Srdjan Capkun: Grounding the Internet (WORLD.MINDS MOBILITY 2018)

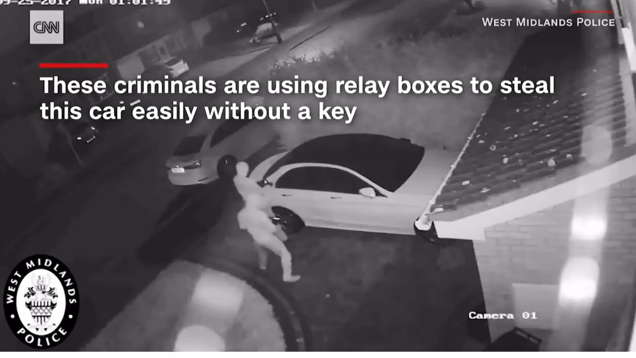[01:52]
They are walking around carrying two devices as you can see.
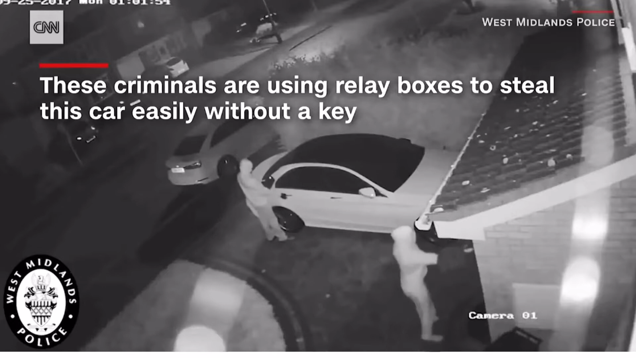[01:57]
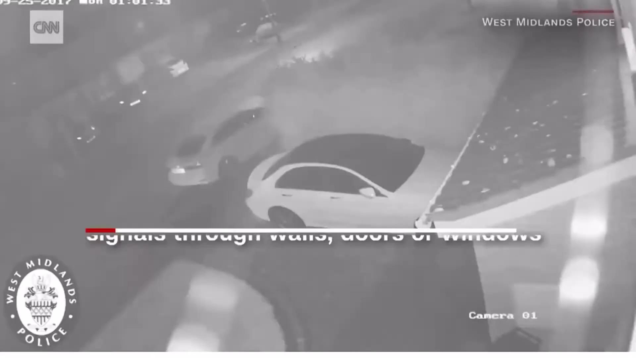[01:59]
One of these devices is exciting the key that's in the house
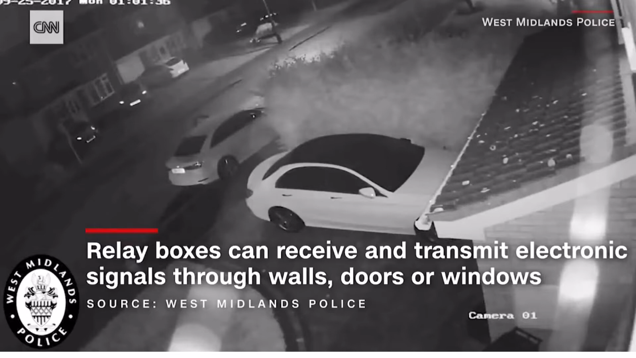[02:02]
and the other one is actually standing next to the car relaying the signals. Later on in this video they will enter the car and they will drive away.